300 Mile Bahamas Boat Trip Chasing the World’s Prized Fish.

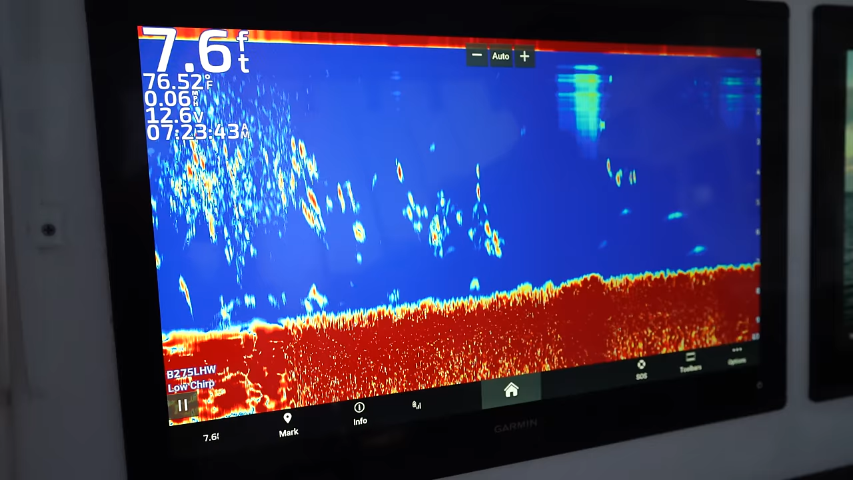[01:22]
On screen: depth 7.6 ft, water 76.52°F
And I'm using my sonar to mark the baits, and it looks like we're already seeing some up on screen.